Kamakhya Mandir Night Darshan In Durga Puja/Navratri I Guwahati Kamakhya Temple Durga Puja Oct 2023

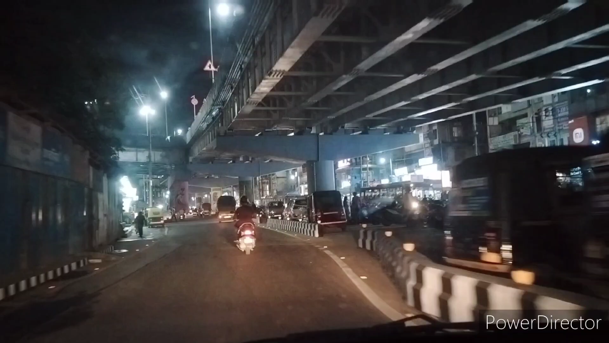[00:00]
तो दोस्तों इस समय हम लोग गुजर रहे हैं गुवाहाटी के मालेगांव एरिया से। मेरे ऊपर जो आप लोगों को फ्लाईओवर दिख रहा है दोस्तों, ये है नीलांचल फ्लाईओवर।
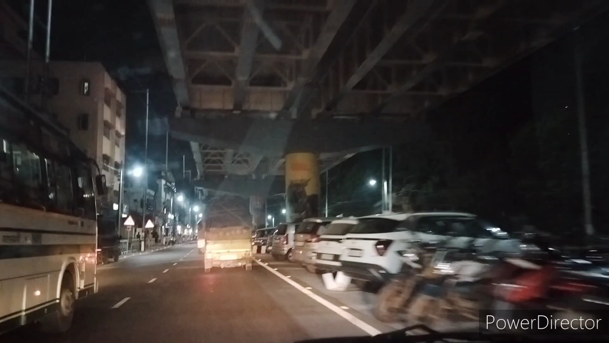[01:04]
चले फिर। तो दोस्तों ये नीलांचल फ्लाईओवर जा रहा है सिटी की तरफ को, और अभी हम लोग आ गए हैं नीलांचल फ्लाईओवर के जस्ट नीचे।